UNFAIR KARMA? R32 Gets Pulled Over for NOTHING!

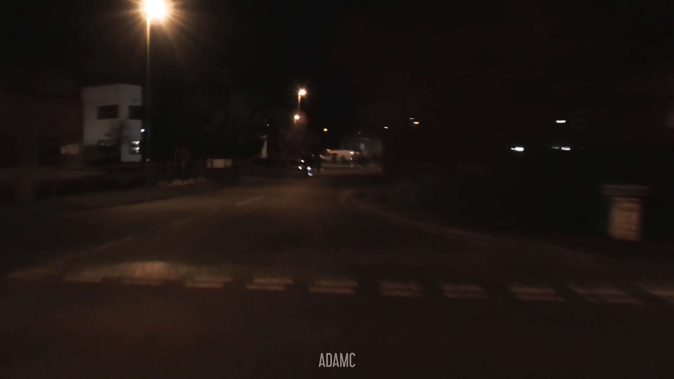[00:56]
it's a GD 86 in the distance he's stopped as a golf arrives the BMWs getting nice and close to each other parking we're parking on the road now
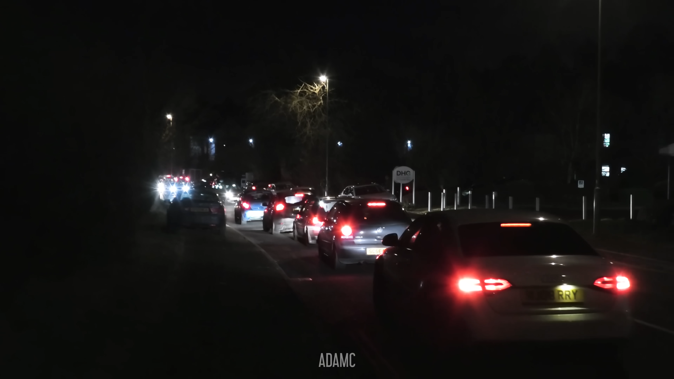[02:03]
there's no new location everyone's just leaving in a random area so there's probably a fuel station that's gonna fill up with modified cars
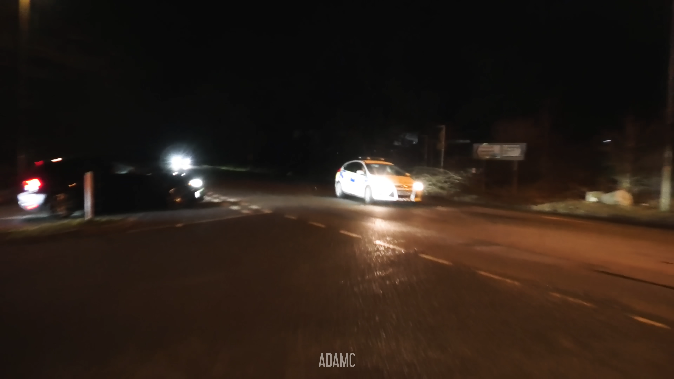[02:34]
more officers to contain the meat I reckon the lorry driver maybe called them in because otherwise how would they know it's a business
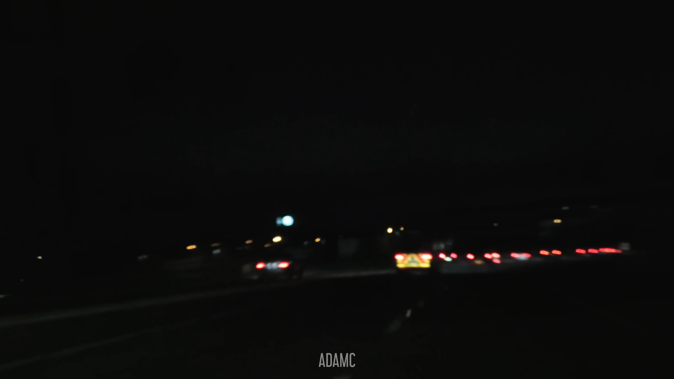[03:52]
there's a big convoy of cars and the police are following them to the next location so wherever we're going the police are gonna be there because here they are someone on a V6 probably a VR6 is accelerating oh it's only two Golfs so I haven't got two if I'm at home no oh oh are the police coming after them?
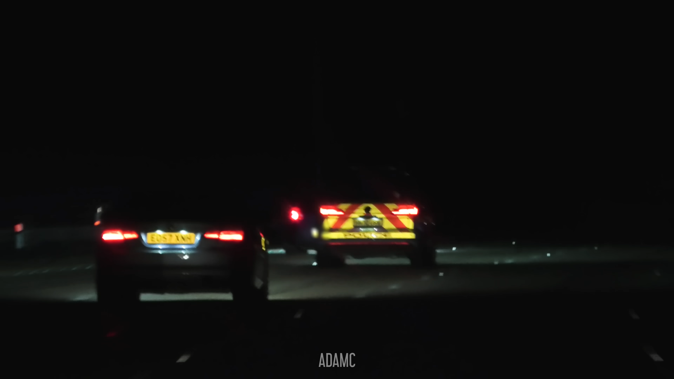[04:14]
no no the Golf who made the noise is right in front of the police the police have definitely caught up with the Golf maybe to antagonise or just to check the car they're just cruising along with him in the er second lane oh no right behind him now ready to pull him over they are following the Golf wherever he goes no they're overtaking the Golf now oh they're gonna put on the follow me signs that's the new way to pull over people oh he's doing it yeah follow
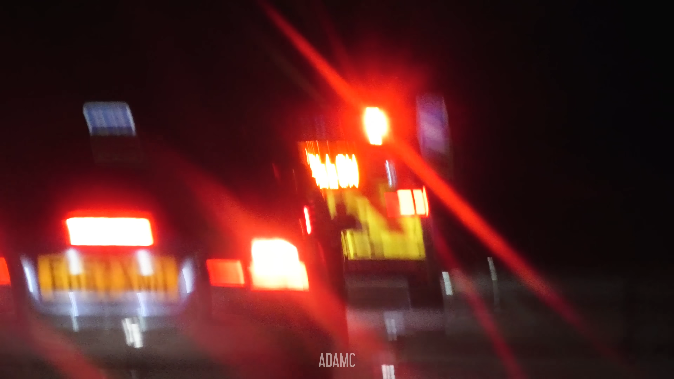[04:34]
me yeah they've got him we knew it happened ah
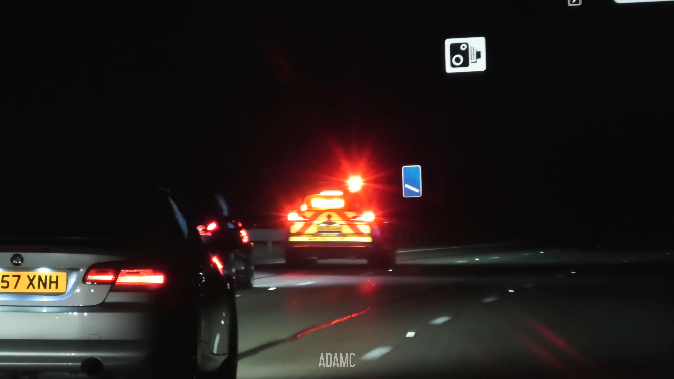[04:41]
literally he did an acceleration that we could probably only barely hear and now he's being pulled over
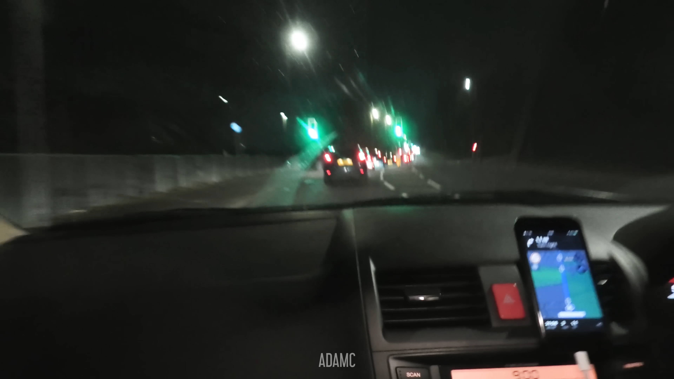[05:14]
and I think there's a blue light in front there are some distant blue lights so wherever we're going it's gonna be policed there's no blockage so far it's a
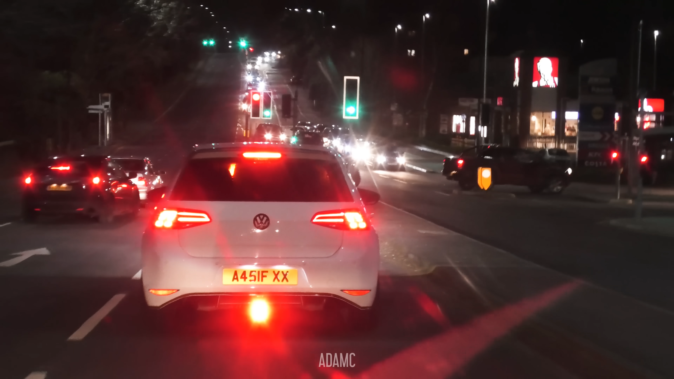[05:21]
retail park we're being parked into the police are definitely somewhere in front of us we just don't know which of the cars it was that had the blue lights people in the gulf behind are dancing look
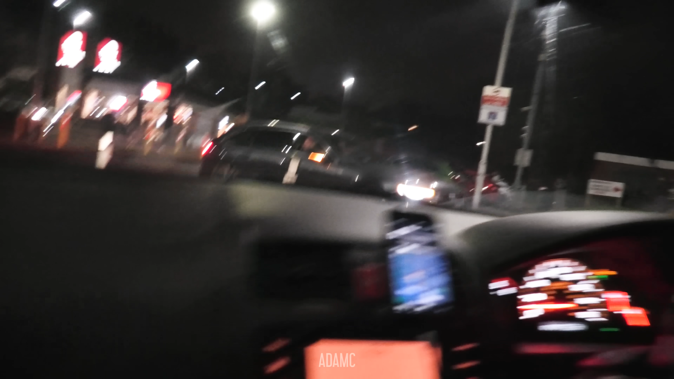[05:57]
is he unmarked? he looks unmarked he might be unmarked he might not be he might just be called Dave oh who's there?
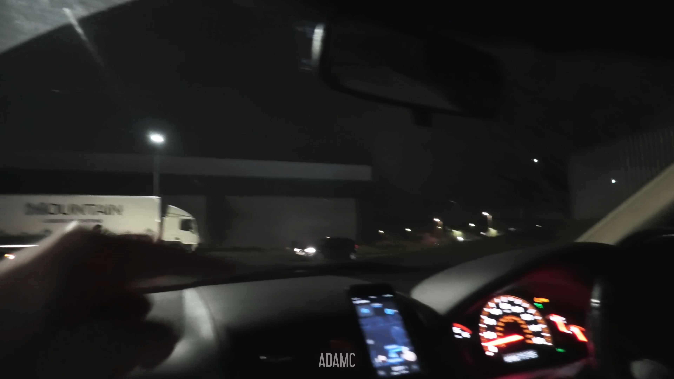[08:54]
before we have been here we have been here before this is a good location it is we've been to this roundabout before cars are skidding already and people are waiting
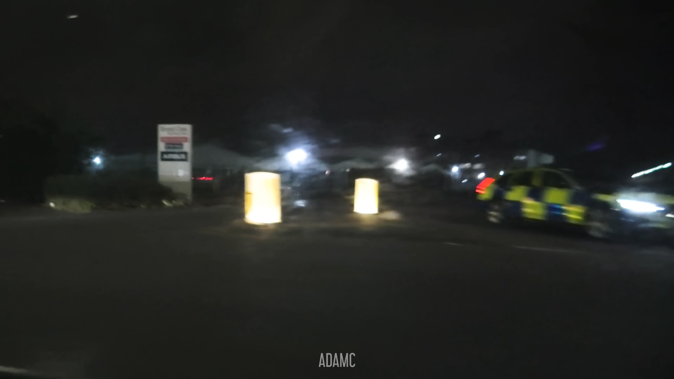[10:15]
they're watching cars leaving there's just blue lights everywhere throughout the whole of southampton and portsmouth welcome to location
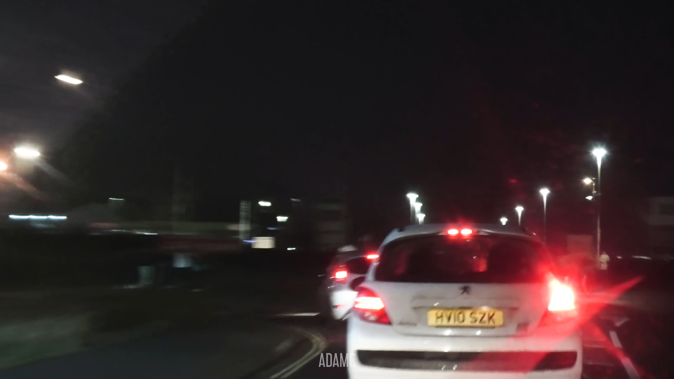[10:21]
number 4 we've been here before it's an asda oh look at the oh i can smell clutch yeah the roundabout's being used that's for sure the audi sounds nice
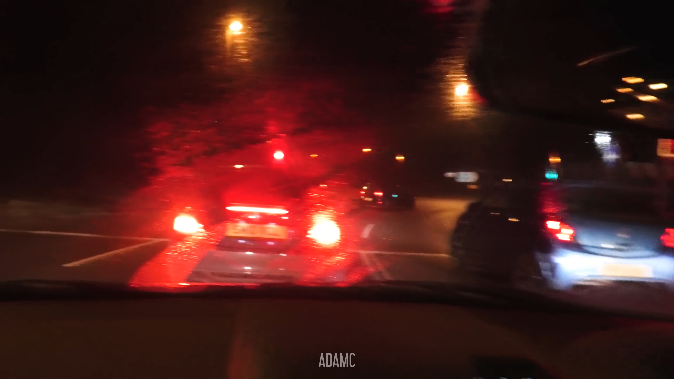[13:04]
wipers oh and the whatever oh it's another accord yes with our x8 wheels and the Hyundai centre caps really oh my god what that just makes all the sense oh here we go here we go courser oh look it's gone oh k24 power blind me blue lights everywhere tonight everywhere i tell you you're a bit late the car meets gone but
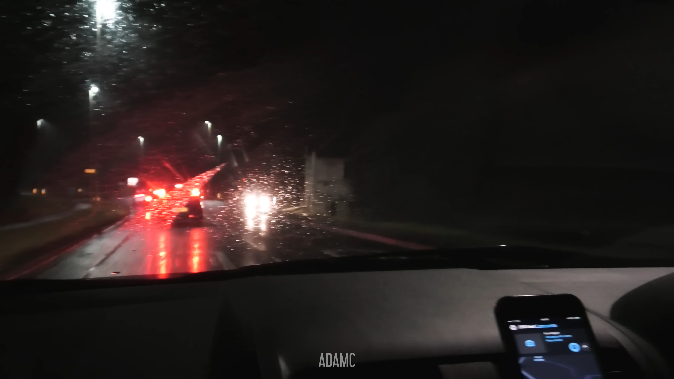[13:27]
here we are at lansante and it seems someone else is doing the same thing as what we're doing look they're checking them out oh they're going to worry that oh someone's parked behind us are we going to travel and it's on and it's on should
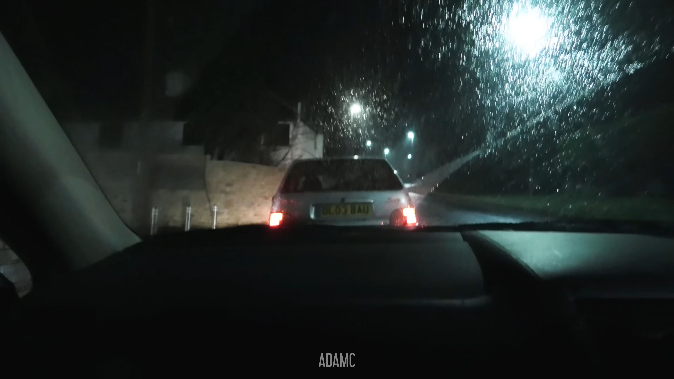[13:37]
we take it you had your hazards on i thought you were breaking there